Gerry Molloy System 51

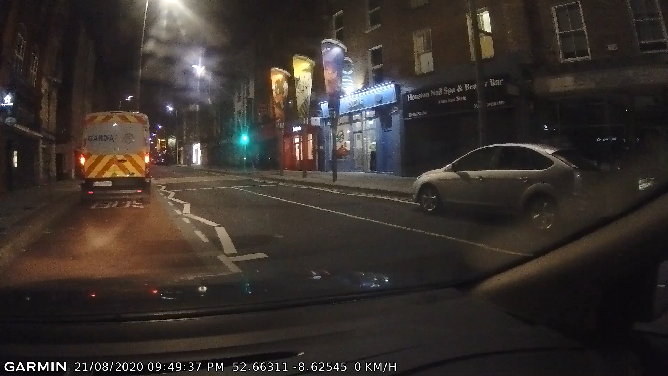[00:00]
There's a Garda van blocking the bus lane while the fellow over there has gone in getting chips. No he's panicking he was going to go left.